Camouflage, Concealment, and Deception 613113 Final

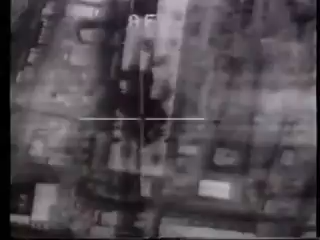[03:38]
Forward-looking infrared systems are frequently used to detect targets that emit thermal energy.